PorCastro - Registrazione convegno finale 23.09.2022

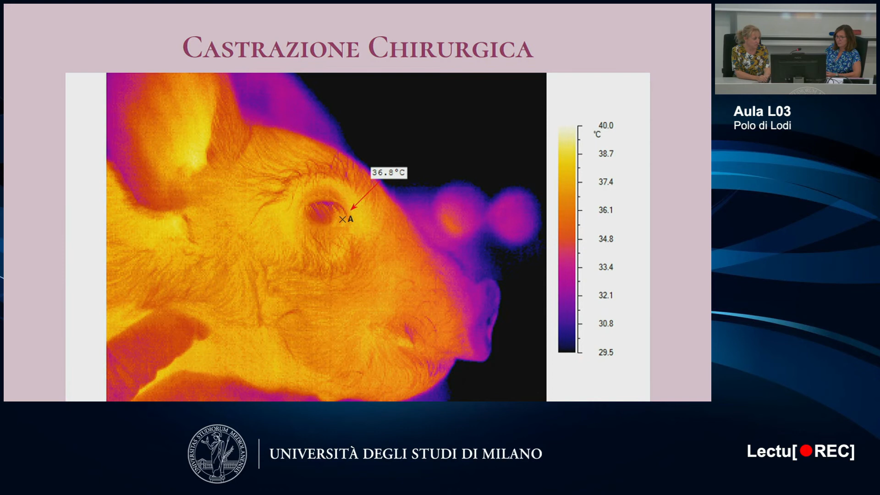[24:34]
On screen: spot 36.8°C, scale top 40.0°C, scale bottom 29.5°C
Dai dati è emerso che i soggetti partono con livelli di temperatura simili, attorno ai 37 gradi centigradi, e successivamente la temperatura si abbassa in torno ai 36 gradi, indipendentemente dalle procedure effettuate.